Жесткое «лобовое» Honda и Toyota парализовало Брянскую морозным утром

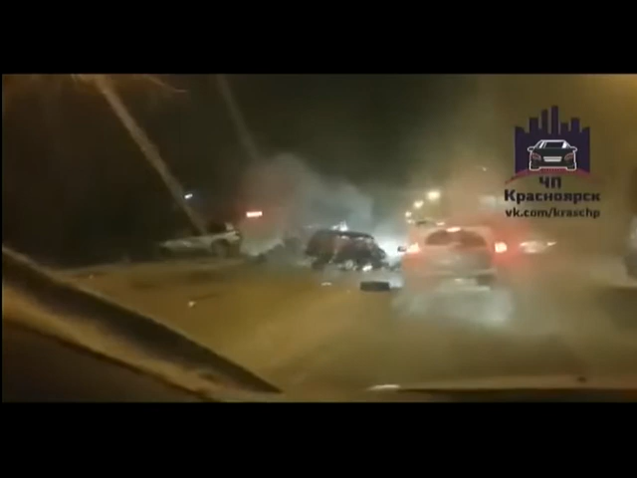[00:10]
По предварительным данным, автомобиль Хонда выехал на полосу встречного движения и столкнулся с Тойотой Лэнд Крузер.